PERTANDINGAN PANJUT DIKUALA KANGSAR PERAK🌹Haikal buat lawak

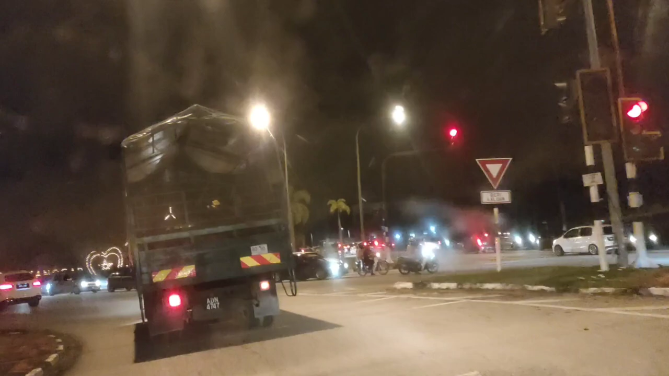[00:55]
Kita berhentilah tengok. Tu salah satu.
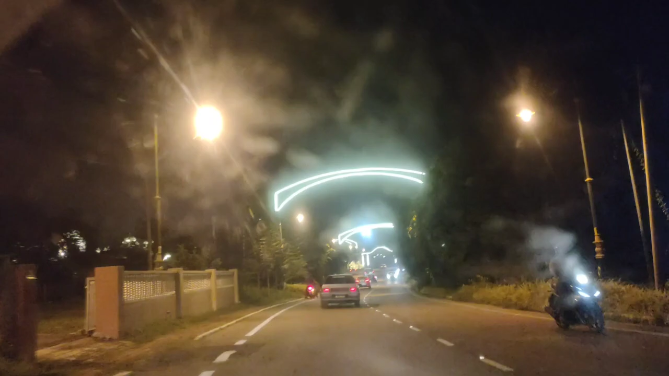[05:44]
Sekarang tengok istana di malam hari di Bukit Candan,
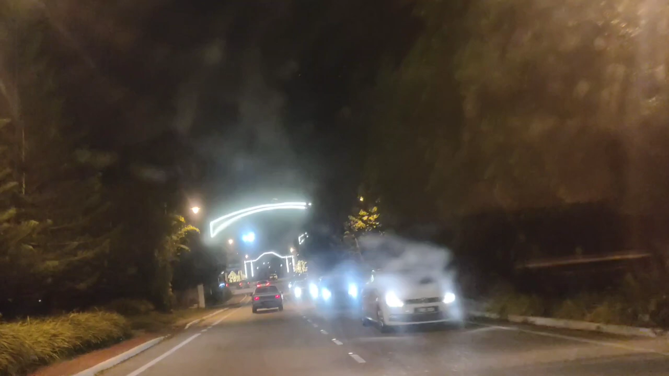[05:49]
di Bukit Candan.
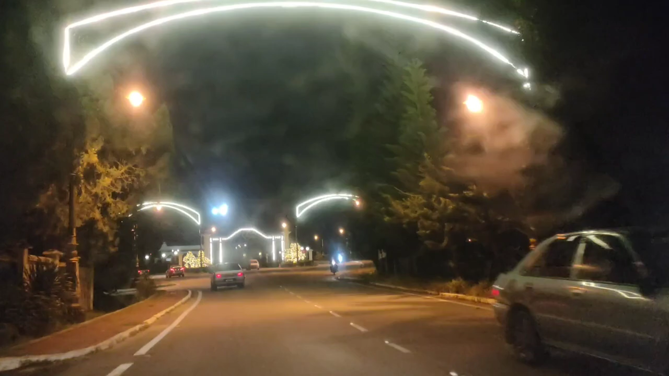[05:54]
Kalau istana ni kalau hari raya dia meriah, lampu semua tungkok.
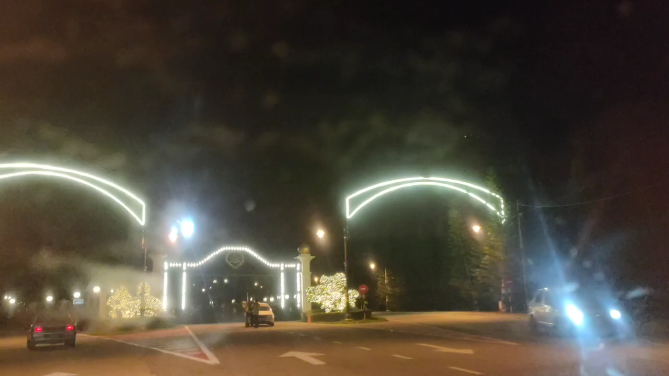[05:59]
Inilah pintu gerbang mula-mula masuk istana.
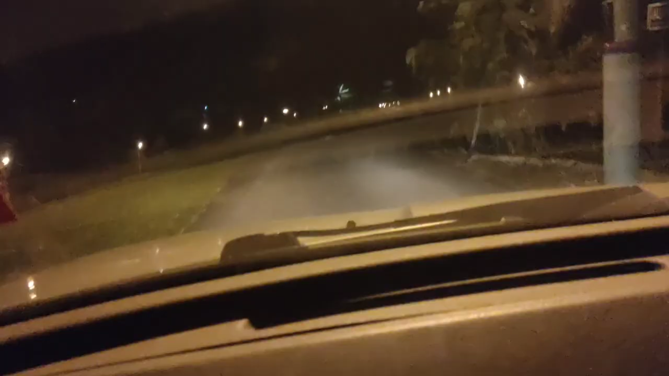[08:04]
Sekarang ini dia orang buat panjut di sepanjang jalan sampai kampung saya.
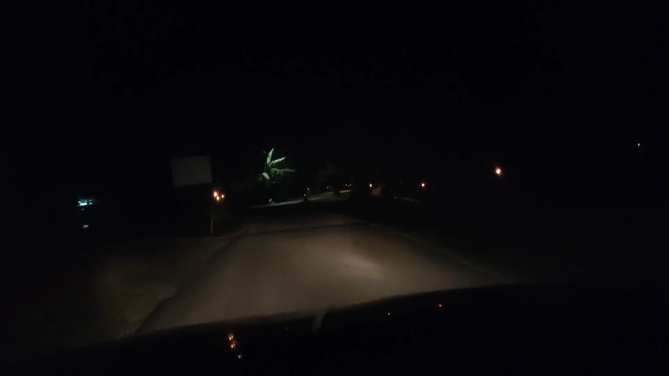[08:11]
Kiri kanan jalan panjut. Kreatif dan meriahnya. Inilah talang macam ini dinamakan talang dusun.
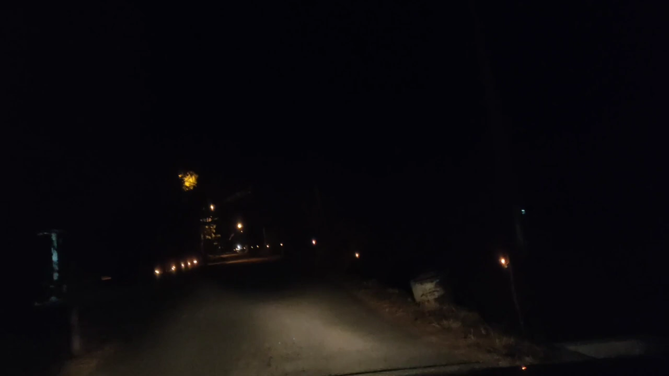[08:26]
Talang dusun. Nah, bukan talang ilir. Talang ilir ni, talang ilir belum sampai lagi tengah.
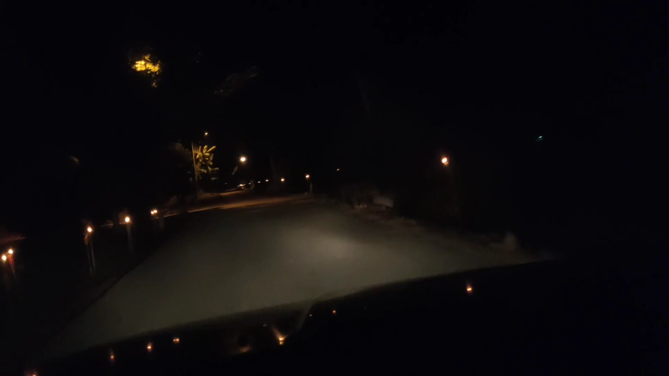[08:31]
Ini mana? Talang dusun. Panjang lagi sepanjang jalan ke sampai ke penghabisan jalan. Kampung ni Mio
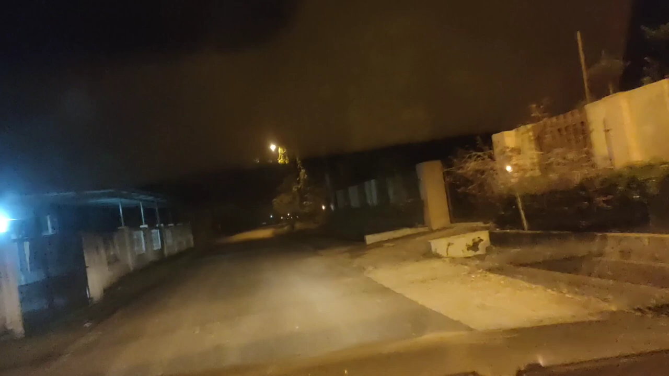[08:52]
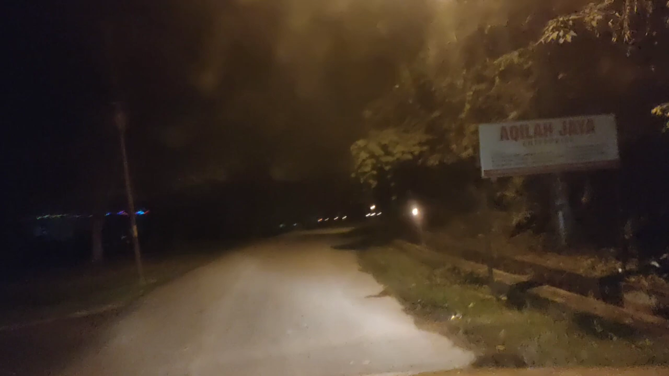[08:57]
kalau ikutkan di kampung saya ni memang banyak panjut pun. Kalau ikutkan dia kajinnya dengan pasang panjut depan ni pun ada. Mana yang apa kata tak ada panjut tepi itu maknanya minyaknya dah habis.